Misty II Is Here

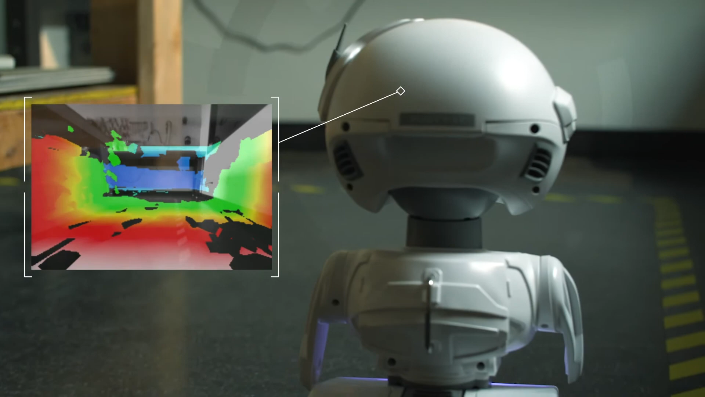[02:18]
I'm really interested in experimenting with MISTI's 3D depth sensing.